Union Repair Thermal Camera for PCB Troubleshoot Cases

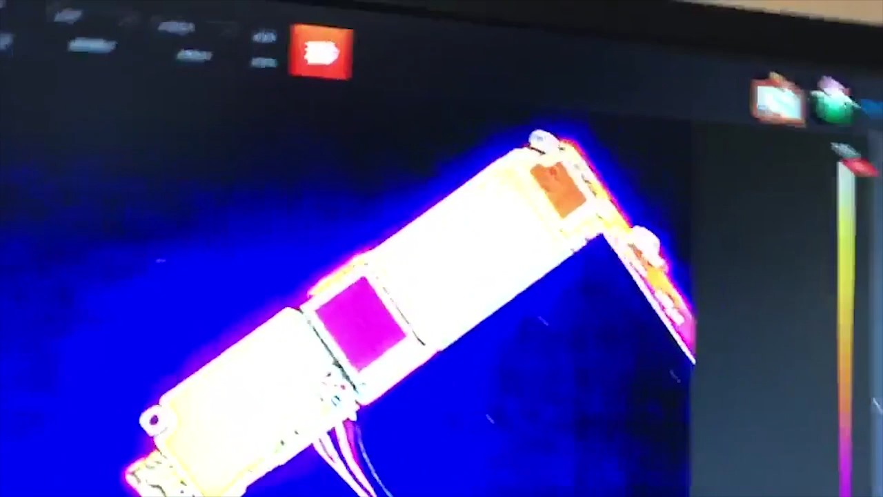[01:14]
okay so over here we have a dead seven plus what we're gonna do is this is on the normal mode can't really see